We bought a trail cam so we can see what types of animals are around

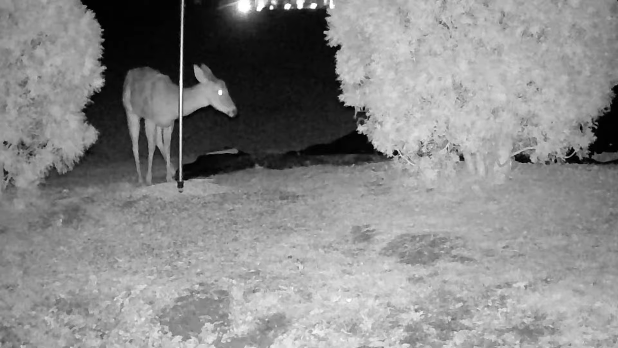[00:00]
Hello, folks. Yeah, Shelly and I, we got some trail cameras and decided to record with wildlife outside of our house. This is a deer eating corn that we put out. We put the corn under the bird feeder since that's what it was before. I had to move my trail cam because it wasn't catching anything, so I moved my under Shelly.
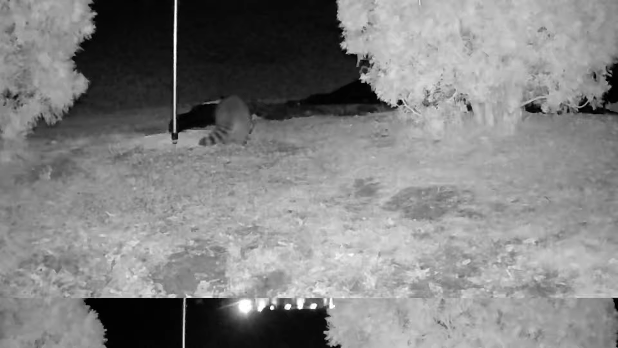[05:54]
Here's another scene. This one here is with the raccoon. The only other time I've seen a raccoon around here was when it got on to the back porch and started drinking from the hummingbird feeder. I got him on camera, too, a while back. Some of you may have seen it on Allen 2 Everything.
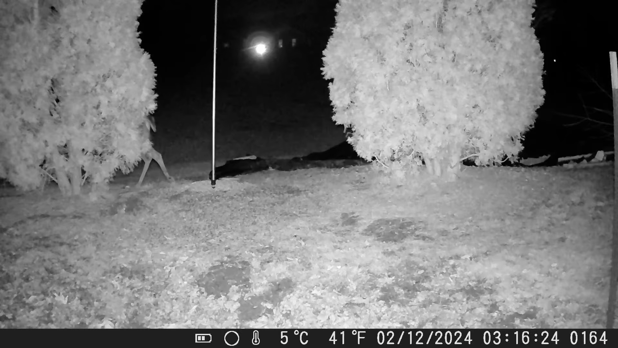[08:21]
Yes, sir. You can tell the wind is blowing because of the trees. Okay, another scene coming up.